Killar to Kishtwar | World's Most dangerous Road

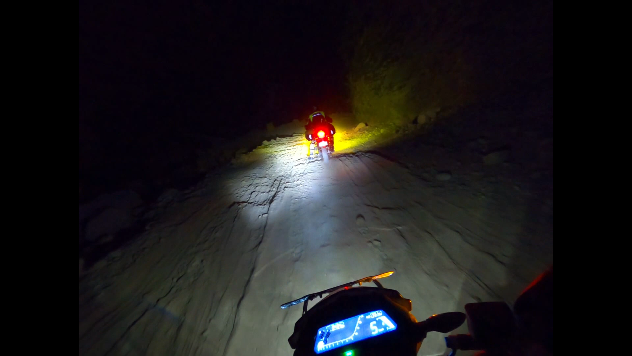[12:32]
तो देखो स्पीड कर रहा है। अबे यार, अबे यार, देखा देखा मैं कहा था ना। अरे ये रास्ता तो बहुत ख़तरनाक है।
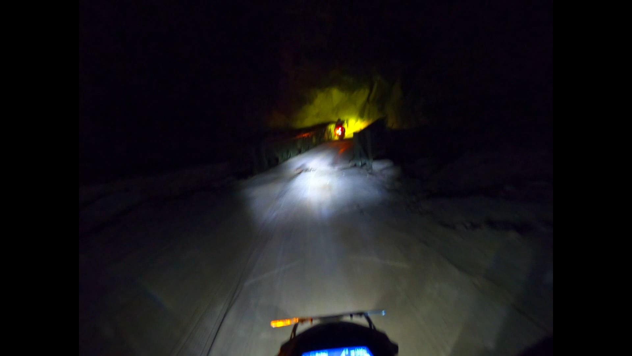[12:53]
हाँ रुको, क्या है? ओ बाप रे, ये तो बहुत खतरनाक है।
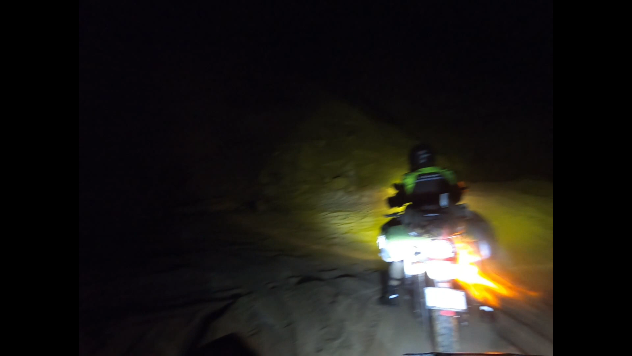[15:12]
तो चलो सीधा। हाँ हाँ जो जीपीएस बता रहे वही चलो, उसी को ही फॉलो करो, और कोई उपाय नहीं। ऊपर से गाड़ी आ रहा है क्या कोई? नहीं तो रुक जाओ यहाँ पे, गाड़ी कोई आता है पूछ लेते, साइड कर देते।
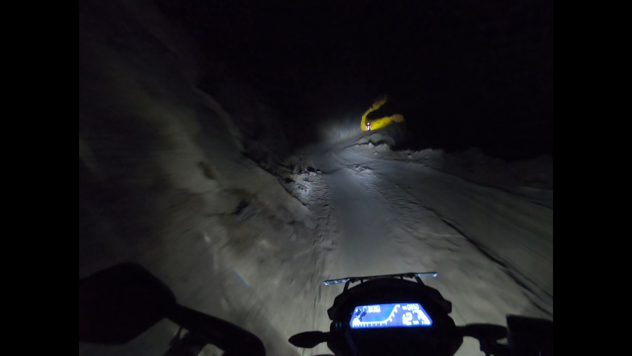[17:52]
उसका जो पहाड़ है वो ऐसा रहता है, तो जो अभी हमें मिल रहा है फिलहाल। और किल्लर का रास्ता बहुत पतला है, तो
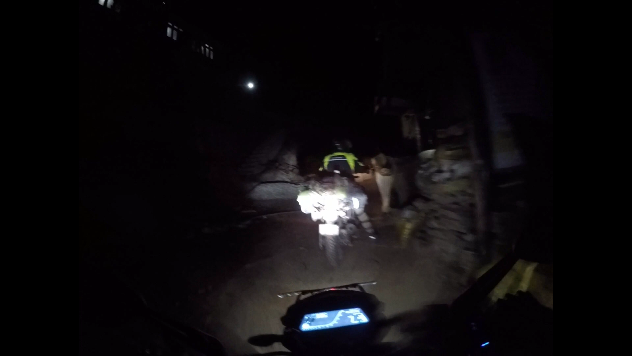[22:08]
हाँ। यही है क्या हिमाचल जम्मू का चेक पोस्ट?